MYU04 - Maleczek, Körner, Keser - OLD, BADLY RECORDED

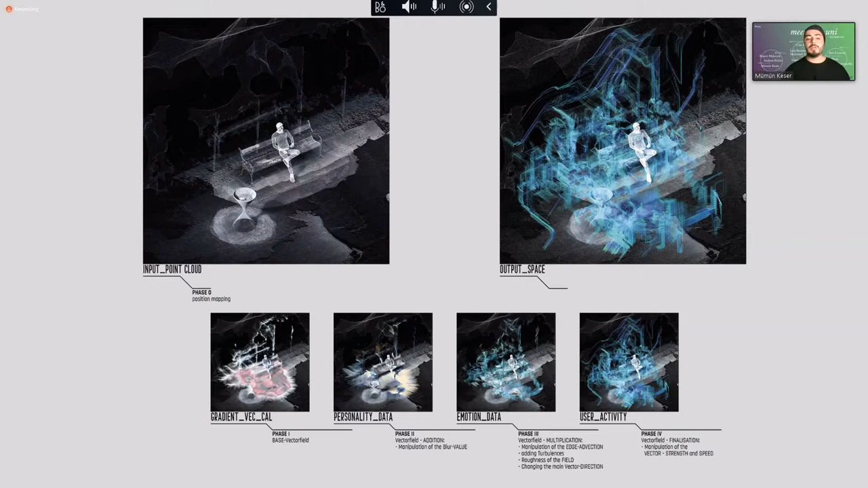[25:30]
And here I kind of create density of this point cloud. Then I add personality type data, emotion data, and user activity data to create this personal space of a user.
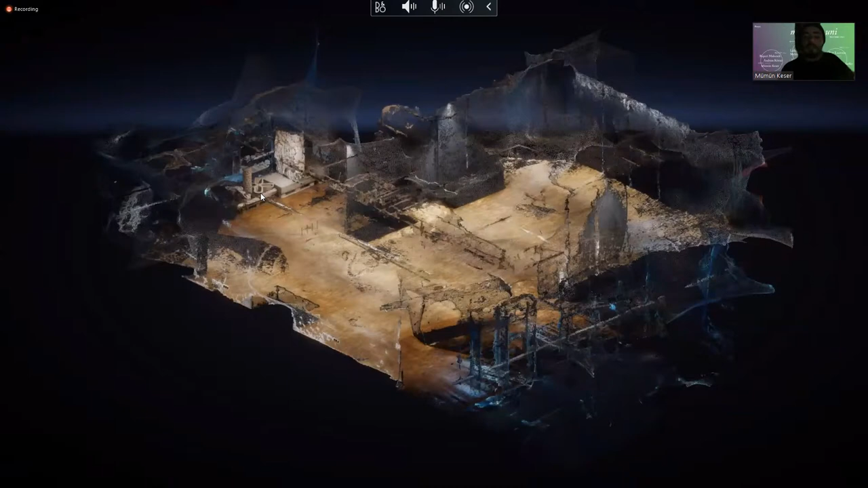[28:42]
kind of for the final presentation. And I scanned the whole Hochbau Institute and also put it inside this system.
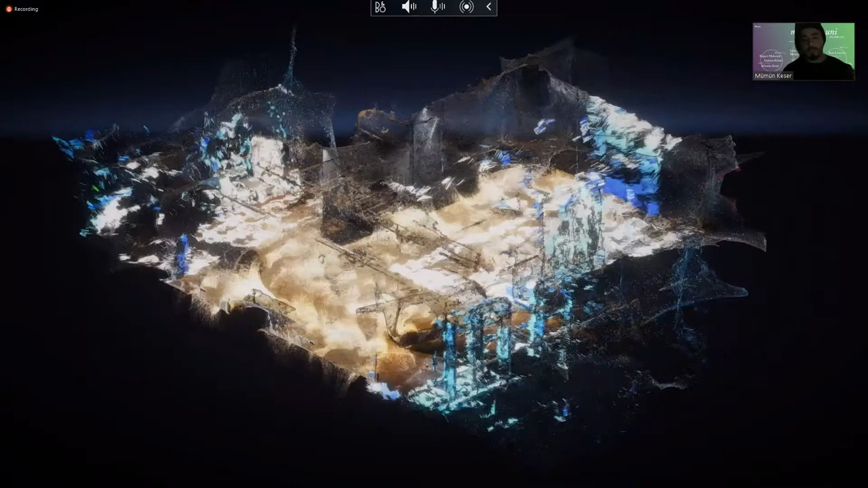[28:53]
And here is a showcase with some users in it.
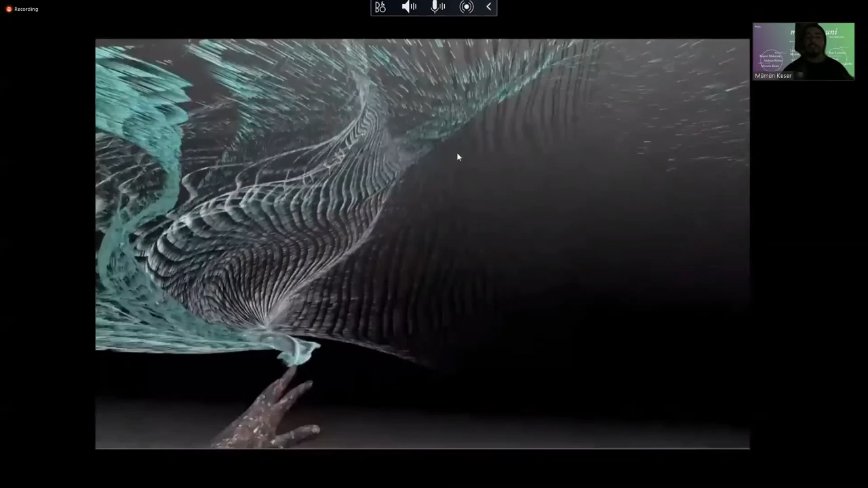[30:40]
So, or the virtual space as well. So I had this kind of tests. And I also kind of used, again, a real environment to create something different in virtual.
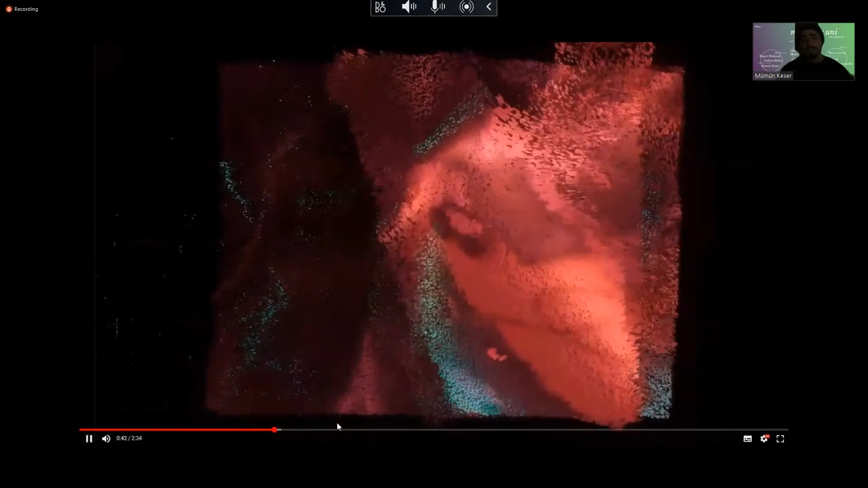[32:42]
You can also change the appearance, this kind of stuff. And here you can see it's in 3D, and you can really, and the accuracy is pretty crazy. You can really touch things.
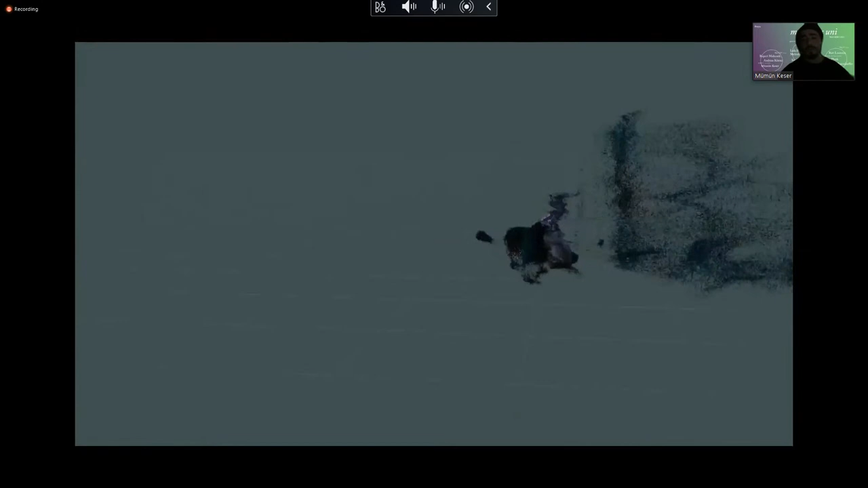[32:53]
For example, on the start, you can see I kind of pick up my phone as well,
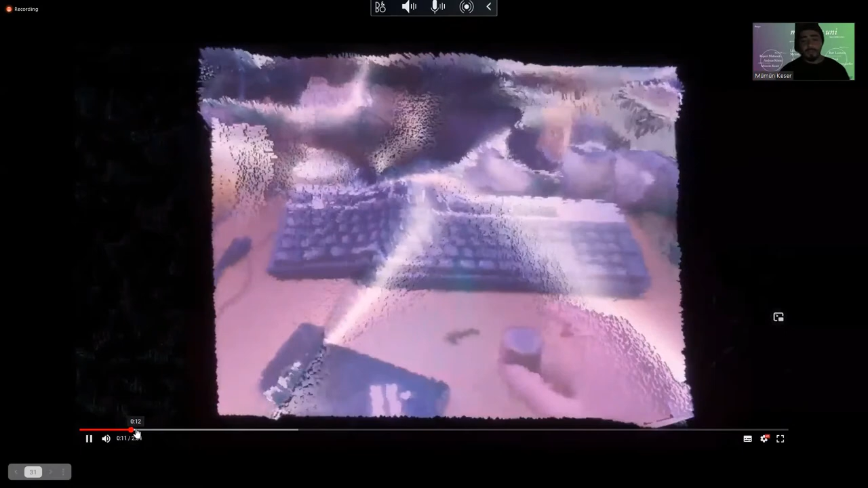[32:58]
or pick up these kind of things, and the accuracy is pretty crazy.
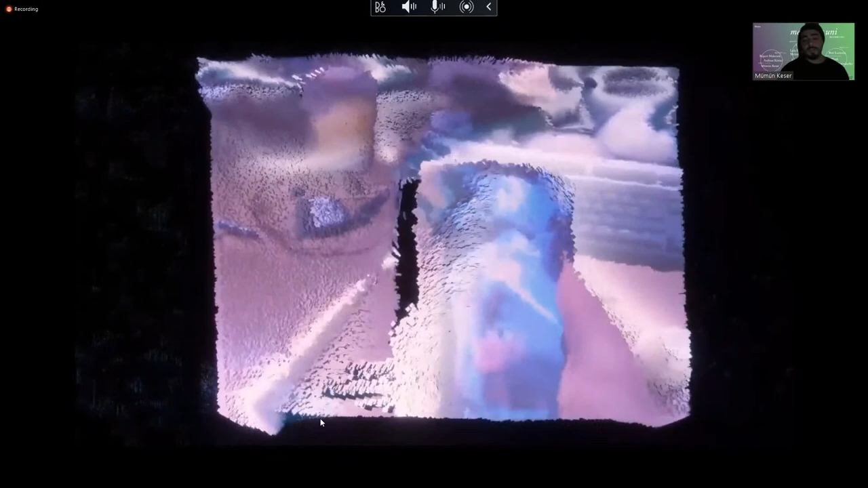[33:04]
And you can see, I think when the two images are side by side, you can see it, I think, better.
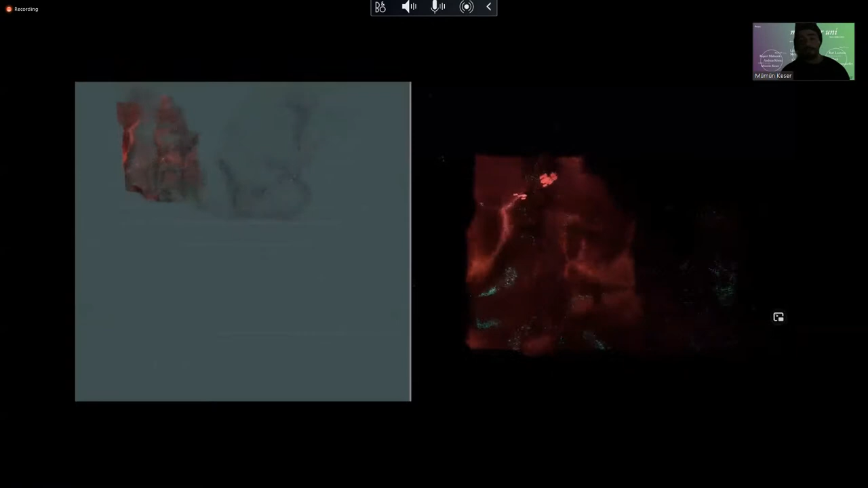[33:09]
I hope the videos are not that buggy. So I also scaled this whole thing up and kind of created this three-dimensional.
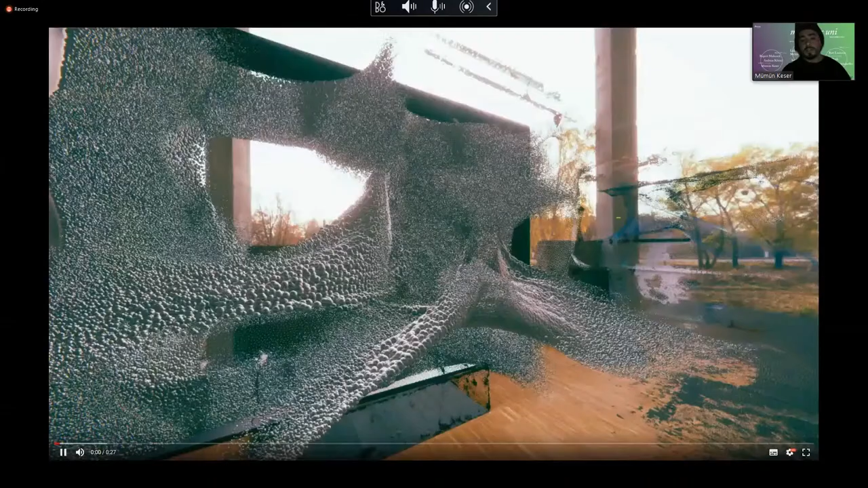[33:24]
I also use, again, the Hochbau Institute model here as well.
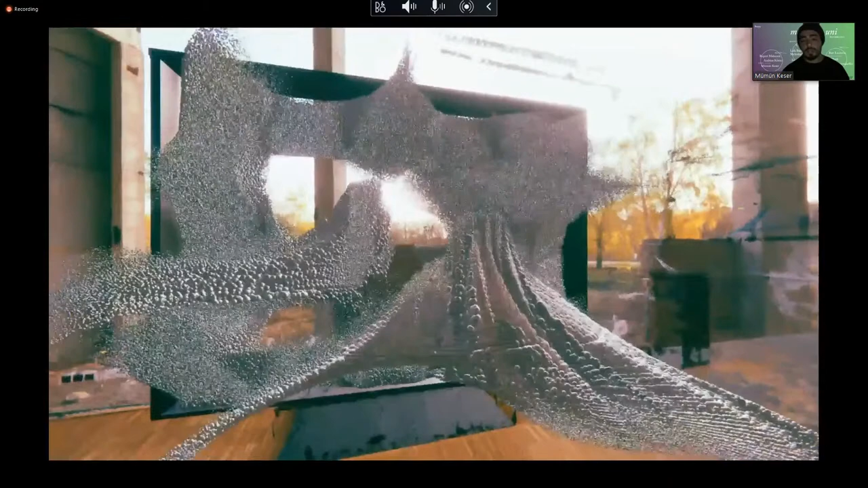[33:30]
So what happens if we also create these kind of spaces out of this kind of canvas? Like really in real time, you can create this kind of manipulation
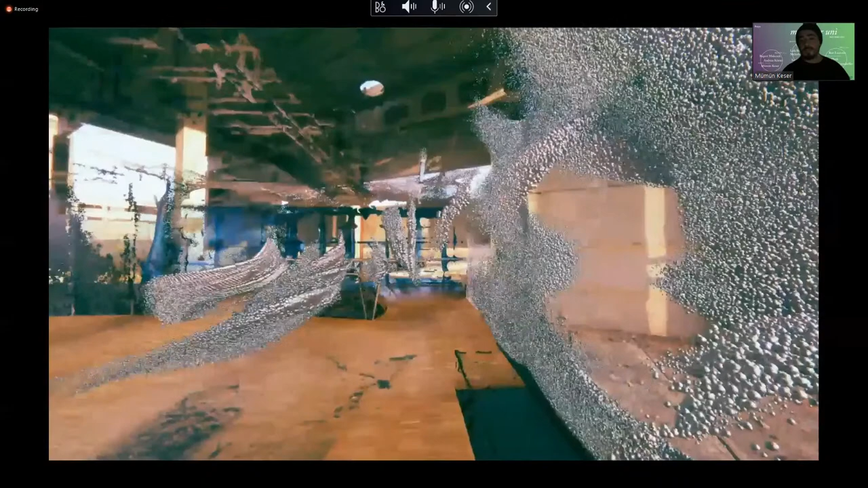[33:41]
of this kind of simulation in real time, and you really access the whole space with that. And because of all these elements inside of the space, these real elements from the space,